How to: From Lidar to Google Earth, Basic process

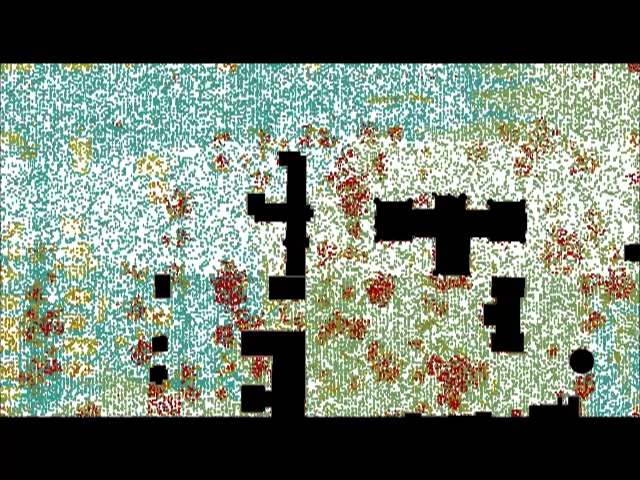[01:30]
And as you can see, we can remove the buildings again, and all the buildings are in that dark red, meaning that's taller elevation. Since these are 3D points, they do have X, Y, and Z coordinates, from which we can look at from the 2D orthographic view to the 3D view of the area.
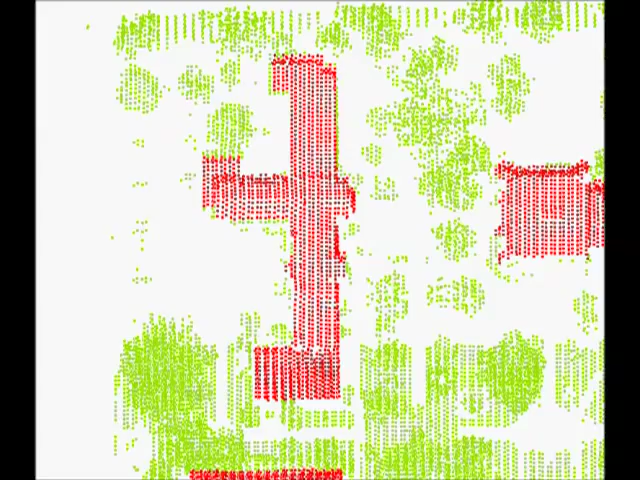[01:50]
By using the pan and the orbit tool, we can rotate around the building so you can get a better view of the 3D points. If you notice, we have the green around.
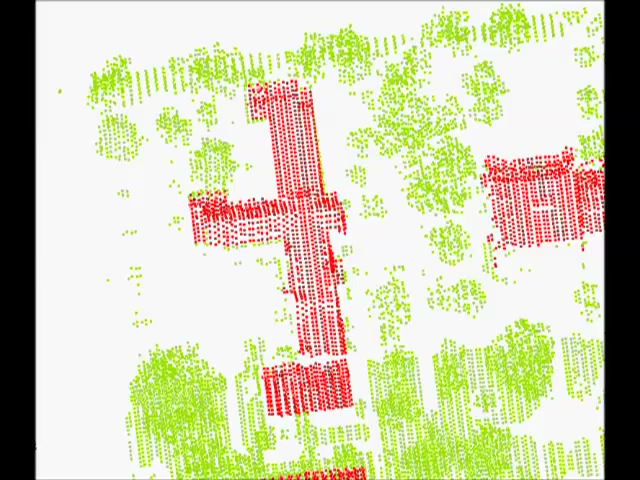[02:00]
Those are the trees and other vegetation on campus around the buildings.
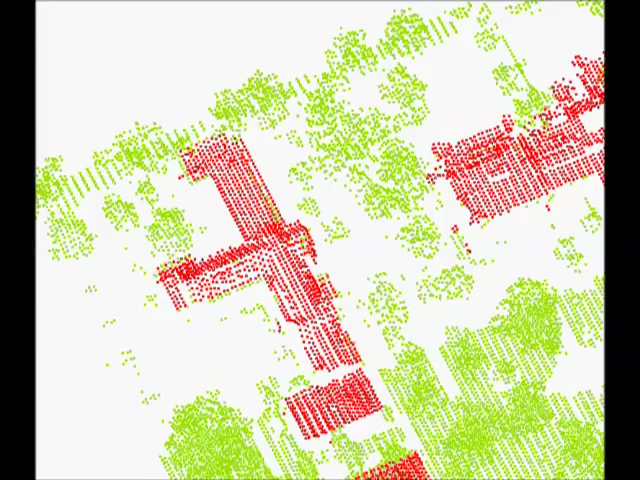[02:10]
From here, we turn these LiDAR points into CAD points, and then bring them into Google SketchUp, which is the universal standard to build a 3D model.
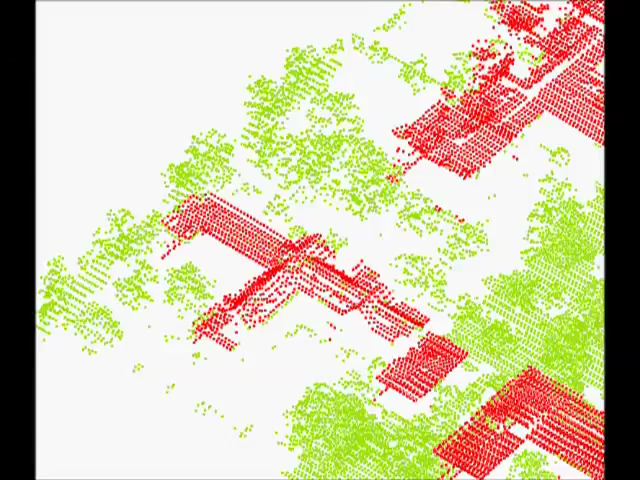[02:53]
From here, we'll leave Pemberton Hall, go past Old Main here, and head over to Blair Hall,
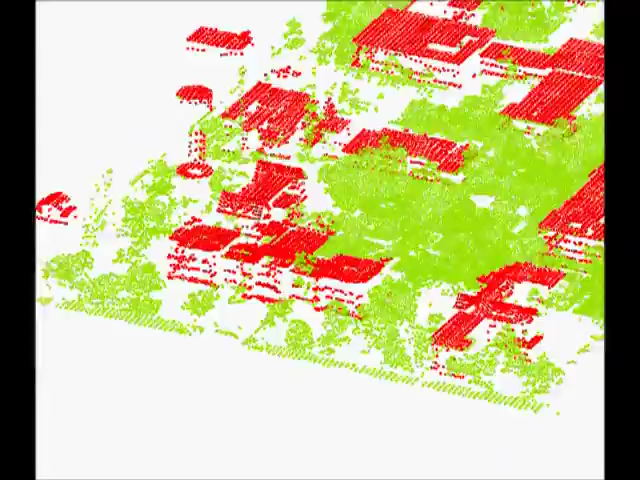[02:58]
which is another building that I've been constructing in Google SketchUp.